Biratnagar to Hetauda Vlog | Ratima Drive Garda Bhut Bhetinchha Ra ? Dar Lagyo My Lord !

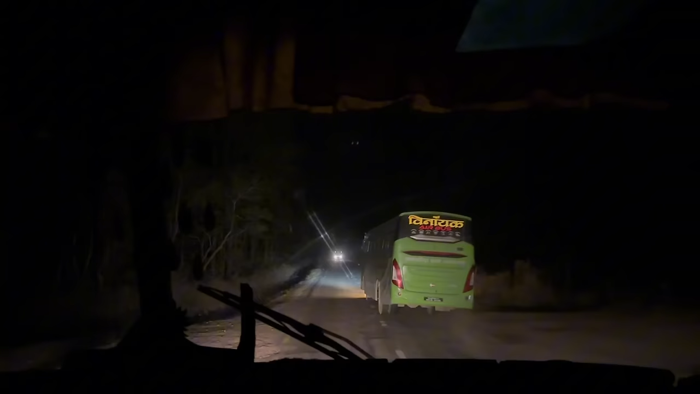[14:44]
यस्तै छ रातिको यात्रा, एकदम मजाको हुन्छ किनभने बाटो लगभग लगभग खाली हुन्छ, आरामले हिँड्न पाइन्छ,